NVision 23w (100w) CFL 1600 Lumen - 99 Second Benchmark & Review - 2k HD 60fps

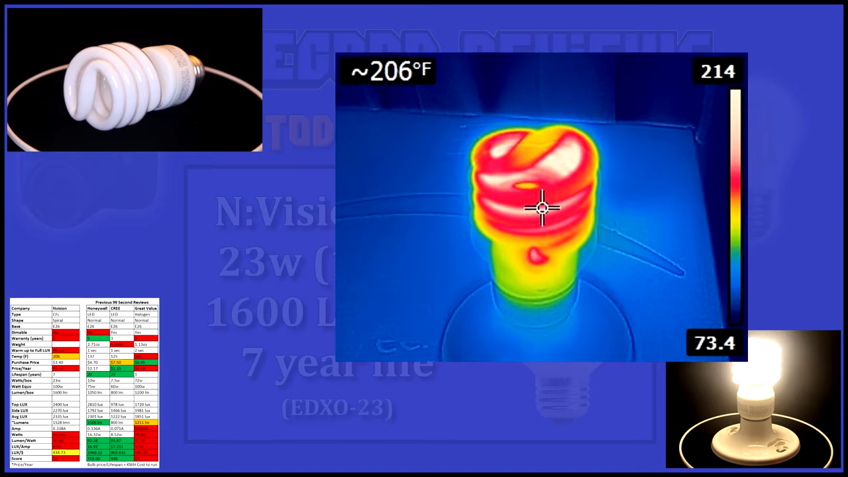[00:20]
On screen: spot 206°F
thermals on this bulb were a little high at 206 degrees that's a
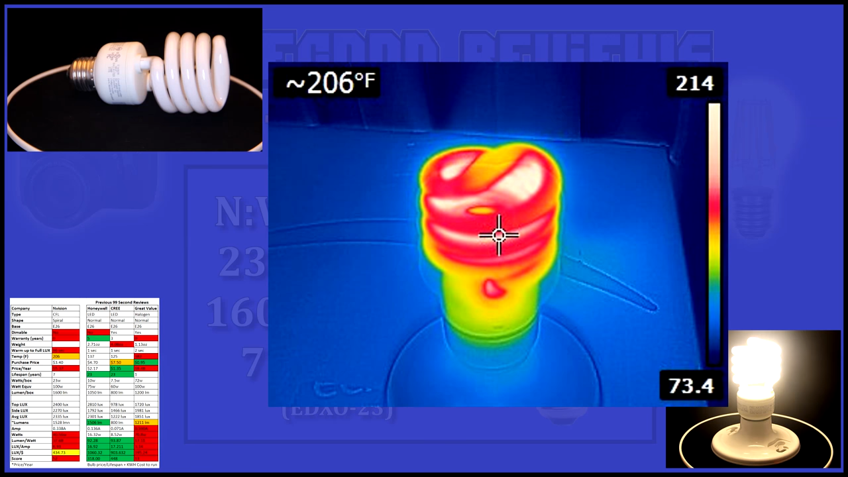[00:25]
On screen: spot 206°F
little too hot to touch but still better than all the incandescent and halogen bulbs we've
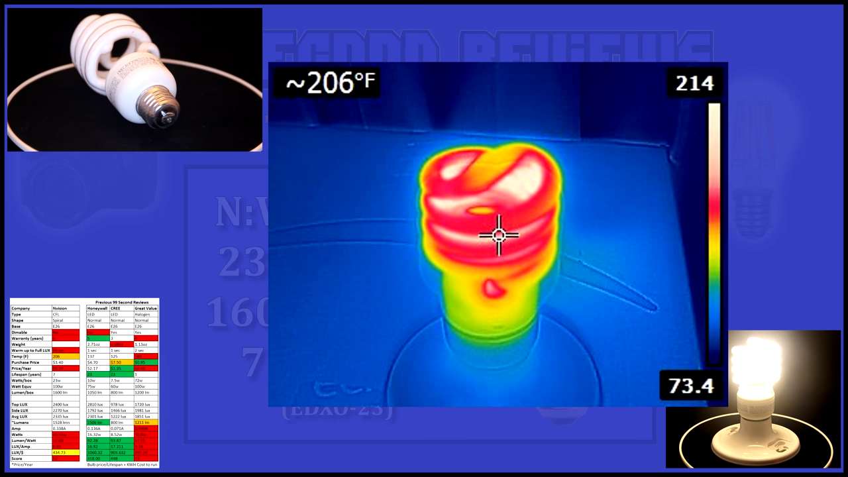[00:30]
On screen: spot 206°F
tested this hundred watt equivalent bulb puts out bright warm light it doesn't put out any buzz or noise unless you try to dim it